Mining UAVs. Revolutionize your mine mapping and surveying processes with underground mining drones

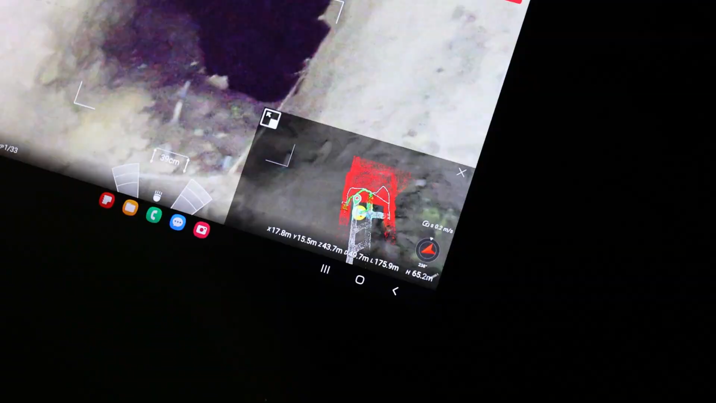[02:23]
you're now able to have data like never before right in the palm of your hands.
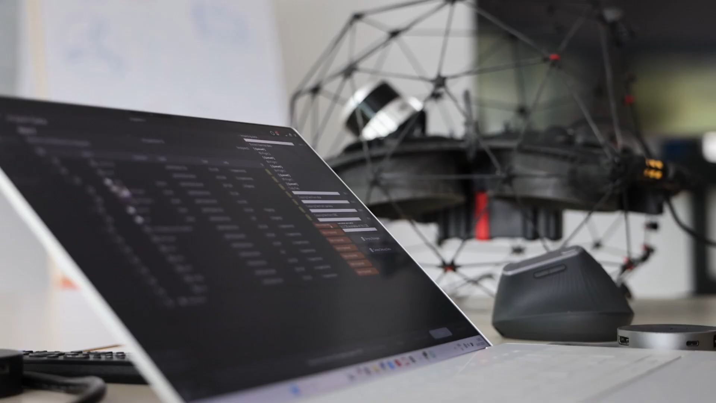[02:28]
Inspector 5 allows you to download all the flight data right on the field, review your inspection, edit point clouds,
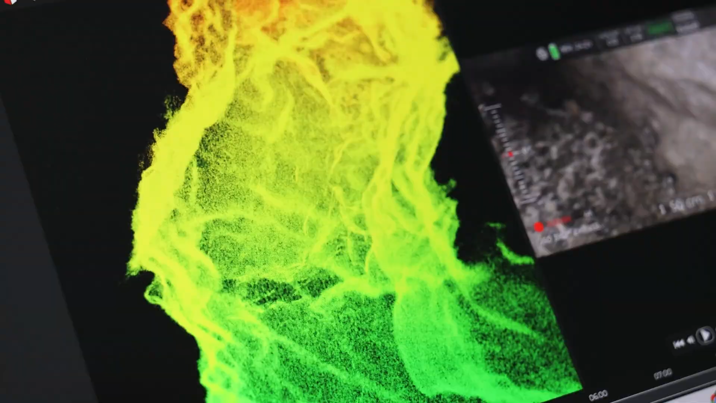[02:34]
share data with just the touch of a button and export it into your favourite processing tools like Pharoah Connect or like Cyclone.
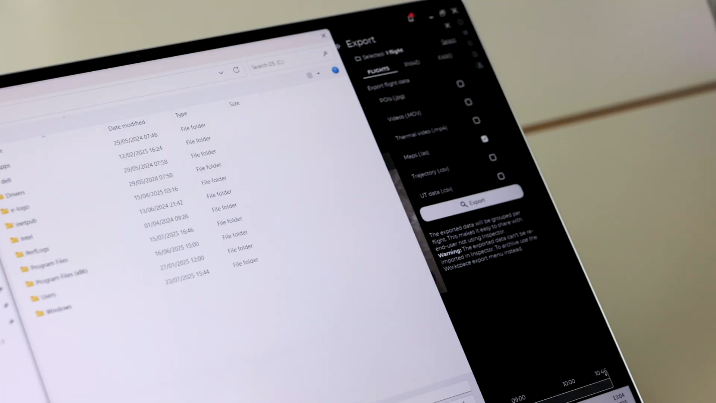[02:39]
But the Delius III software highlights don't just stop there. The new automation features are guaranteed to improve your piloting comfort.
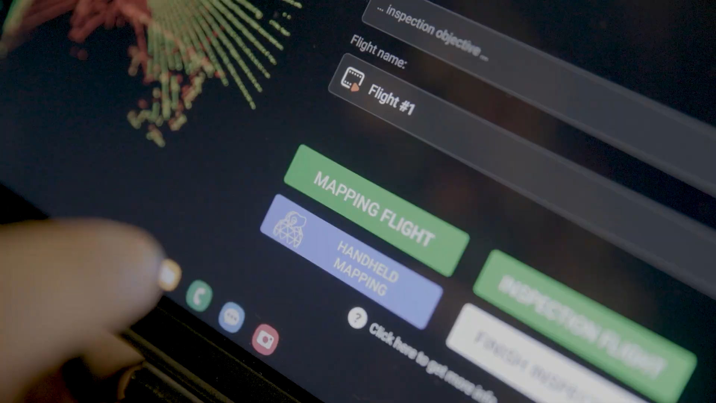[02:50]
With Delius III, you can now relocalise your flights to automatise point cloud merging, benefit from smart return to home,
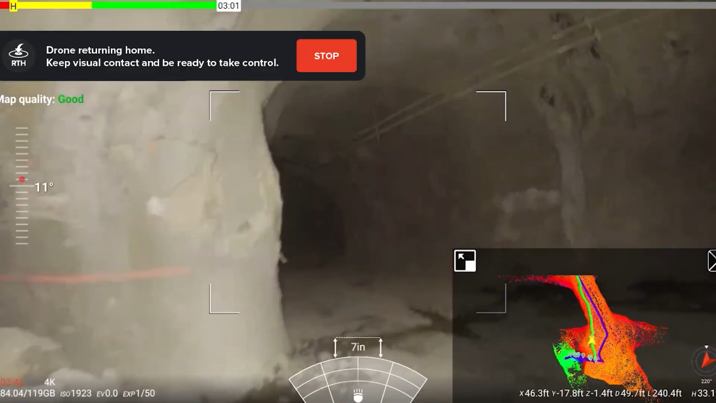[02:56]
resume inspection and return to signal, adding you peace of mind while flying.